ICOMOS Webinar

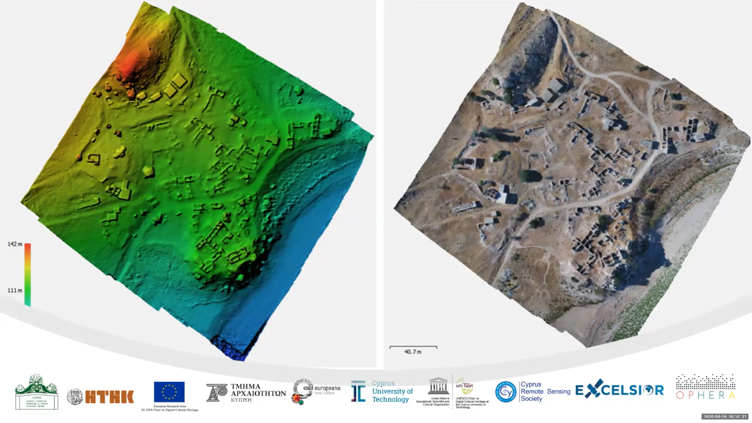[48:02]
αλλά να καταγράψουν ολόκληρες περιοχές και να δούμε το τι υπάρχει σε αυτές τις περιοχές, να καταγράψουμε τα αποτυπώματα τα οποία υπάρχουν πάνω στο έδαφος και να μπορέσουμε να τα αναλύσουμε και να καταλάβουμε βασικά το τι υπήρχε πριν χιλιάδες χρόνια σε αυτές τις χώρους.
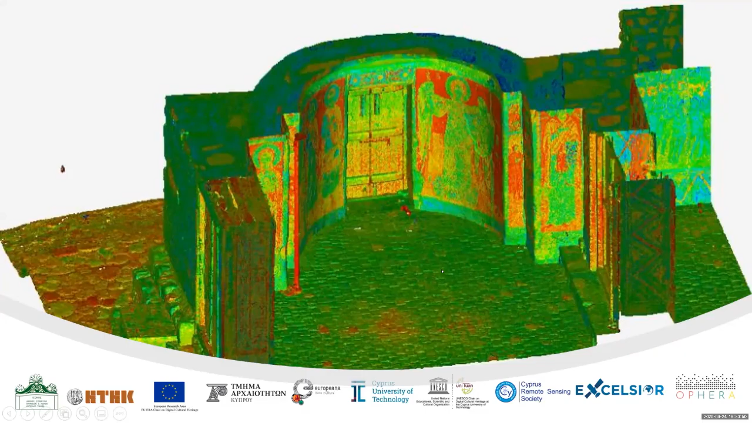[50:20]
Εδώ βλέπετε από laser scanner τα νέφη σημείων τα οποία έχουν πάρθει και πώς μπορεί να χτιστεί η γεωμετρία. Δεν θα αναφέρω πολλά σε αυτό διότι θα τα αναλύσει και παρακάτω ο Σίμος με τη χρησιμοποίηση βασικά μοντέλων όπως τον BIM, τον Building Information Modeling και το πώς μπορεί αυτή η τεχνολογία βασικά να μας δώσει τη δυνατότητα και την συλλογή της πληροφορίας και την αποθήκευση της πληροφορίας
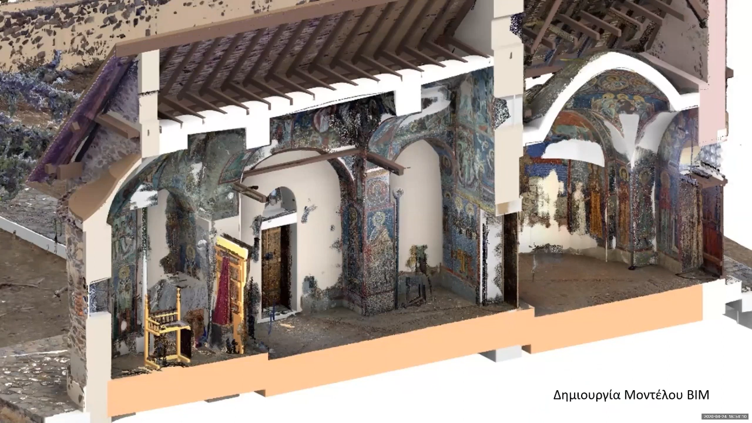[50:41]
αλλά και την τεκμηρίωση βασικά της πολιτιστικής κληρονομιάς μας.
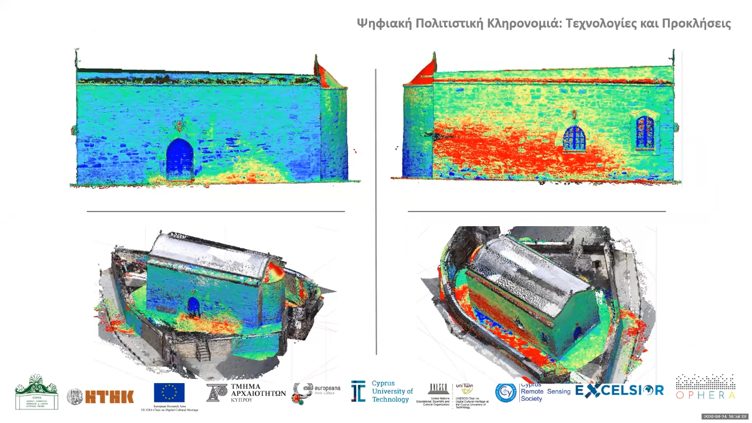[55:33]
μπορέσαμε με διάφορους δείχτες να δούμε βασικά από πού προέρχεται η υγρασία, πού υπάρχει το πρόβλημα για να μπορέσει να διορθωθεί το πρόβλημα και να σώσουμε βασικά τις αγιογραφίες που υπάρχουν στον εσωτερικό χώρο. Εδώ είναι, και θα τελειώσω εδώ, είναι άλλα τρία παραδείγματα τα οποία έχουμε κάνει στην κατεχόμενη Κύπρο. Βασικά μαζί με τον Χρύσανθο τον Πισαρίδη και με τον Πλάτωνα τον Στυλιανού,
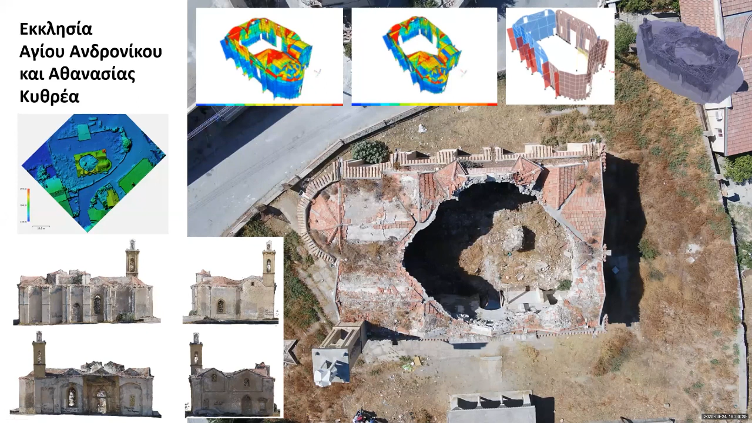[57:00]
να το διορθώσουμε. Αυτό θα μπορούσε να ήταν κάποια άλλη παρουσίαση, η οποία θα μπορούσε και ο Χρύσαυθος και ο Πλατώνας να μας εξηγήσουν. Από ό,τι ενημερώνουμε, έχει γίνει κάποια επιδιόρθωση αυτής της εκκλησίας και θα μπορούσαμε να δούμε και τα αποτελέσματα. Εδώ έναν άλλο παράδειγμα, η εκκλησία του Αγίου Αρτεμίου στην Αφάνεια, πάλι με
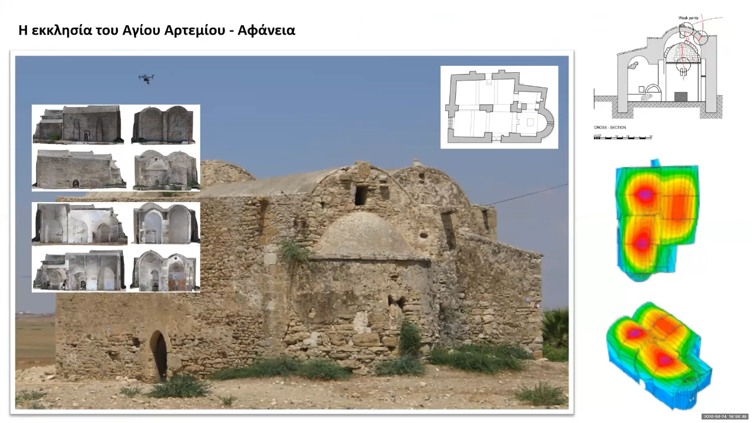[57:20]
αποτύπωση η οποία έχει γίνει τριζάστατη αποτύπωση των μοντέλων και στατική ανάλυση για να μπορέσει η εκκλησία να διορθωθεί. Και το τρίτο παράδειγμα, η εκκλησία της Παναγίας της Άσσας, η οποία βασικά με τον ίδιο τρόπο και εδώ βασικά όλες αυτές οι εκκλησίες καταστραφήκαν λόγω γεωλογικών και άλλων κινδύνων, όπως αυτή είχε καταστραφεί από πλημμύρα, η οποία έχει γίνει και ήταν σε πάρα πολύ κακή κατάσταση
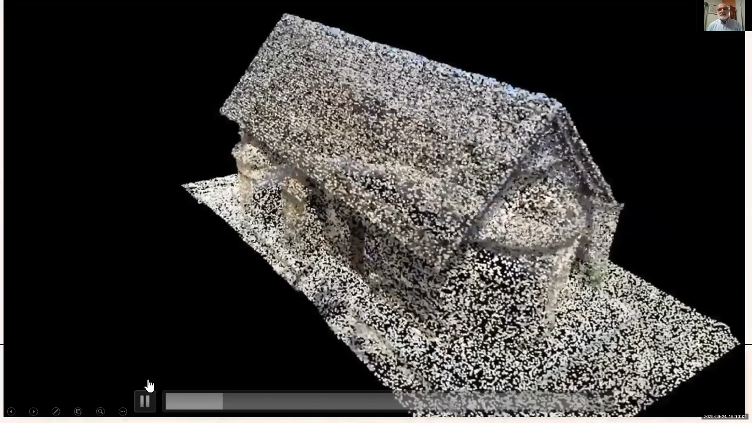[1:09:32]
Το νέφος των τρισδιάστατων των σημείων,
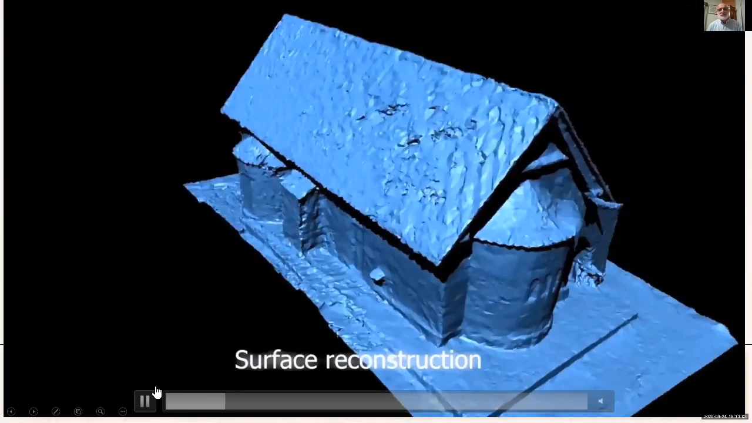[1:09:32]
το υλικό δηλαδή το οποίο έχει ψηφιοποιηθεί,
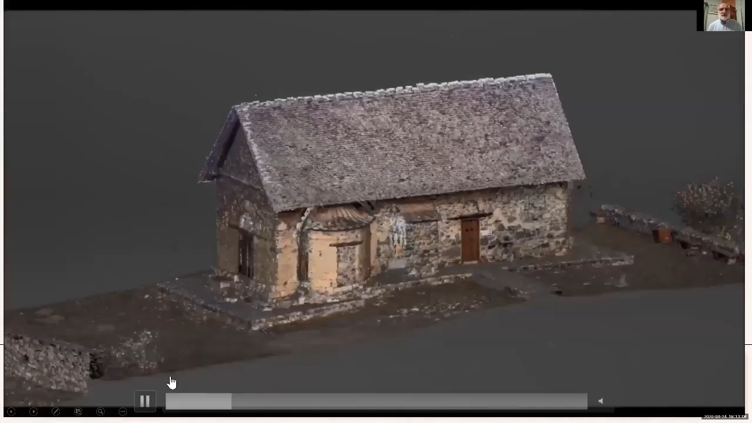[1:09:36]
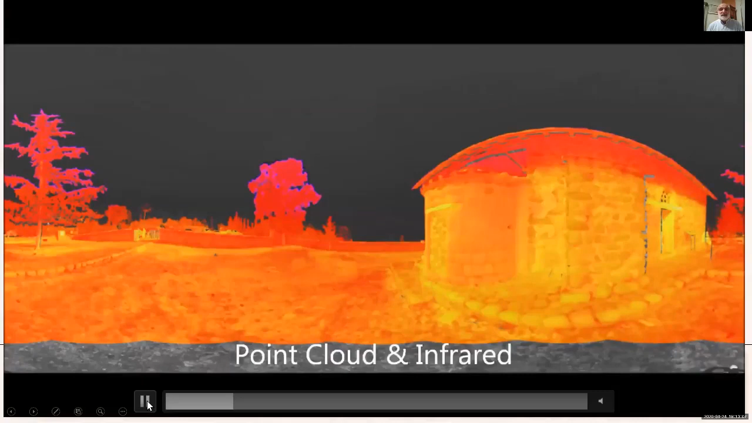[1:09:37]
οι διάφορες πληροφορίες τις οποίες παίρνει κάποιος και η ομορφιά,
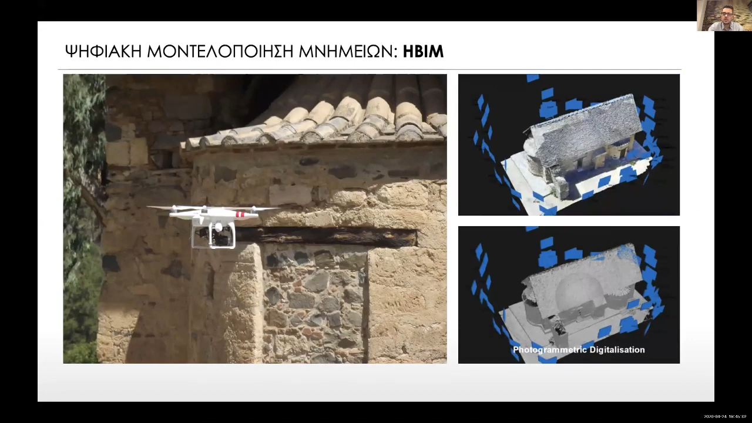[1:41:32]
Η μία είναι της φωτογραμμετρίας, όπως έχει πολύ καλά αναφερθεί.
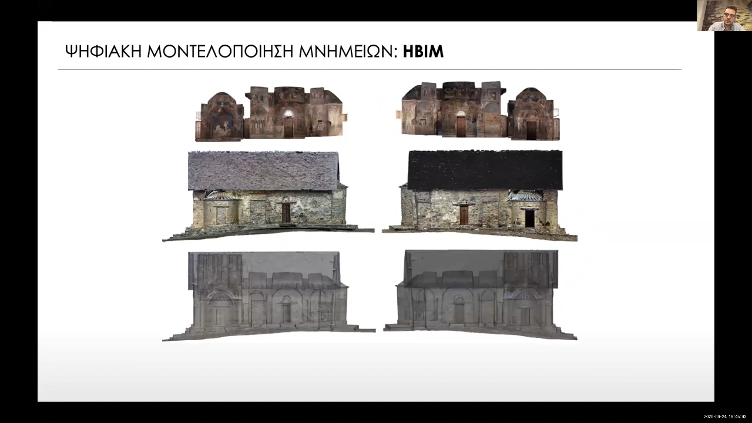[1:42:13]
Βλέπετε εδώ πέρα το ανάπτυγμα εξωτερικά-εσωτερικά, πώς συνδέεται με μια μορφή διαφάνεια προς την τελευταία γραμμή. Επίσης, το εσωτερική αποτύπωση, για να καταλάβετε, για τον όγκο της δουλειάς, μιλάμε για ένα τρισδιάστατο μοντέλο αγιογραφίας,
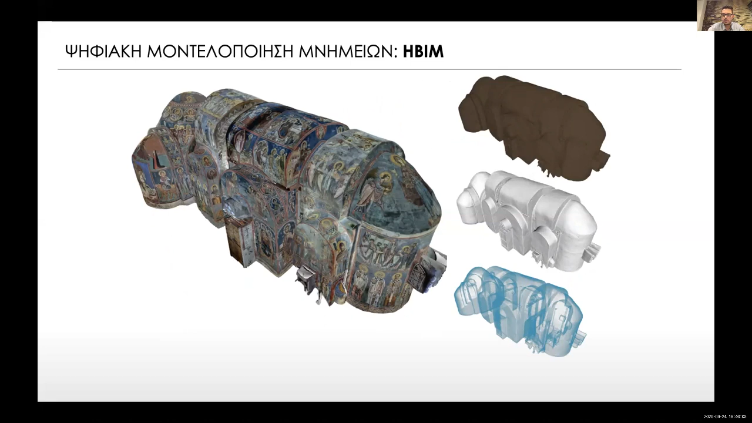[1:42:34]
το οποίο περιλαμβάνει πάνω από 1 εκατομμύριο τριγωνισμούς γεωμετρίας.